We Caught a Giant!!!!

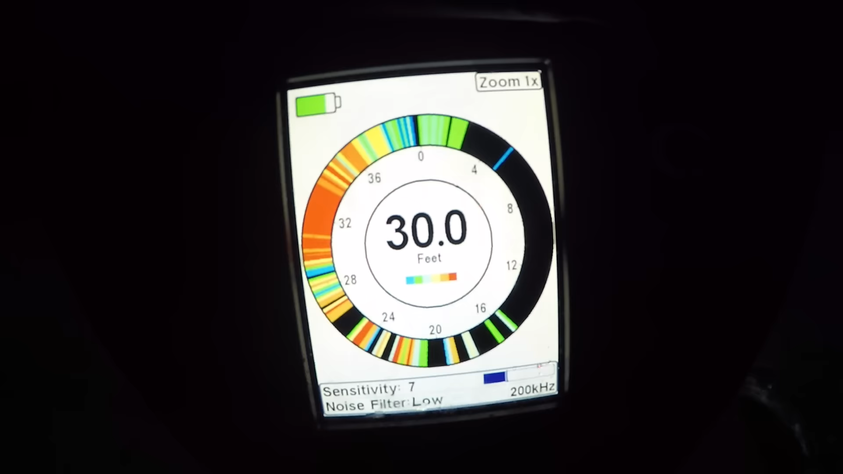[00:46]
On screen: depth 30.0 ft
Now that is what a school of panfish looks like.
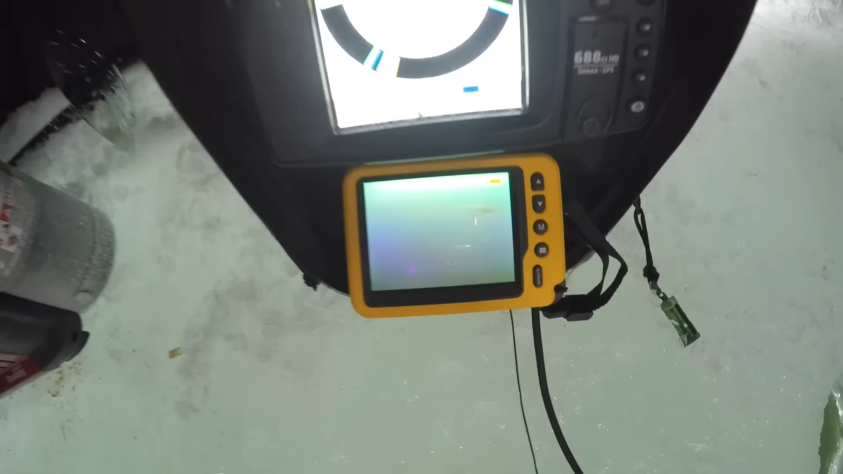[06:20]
It's pretty annoying. It's suspended. We're in 30 feet of water. Got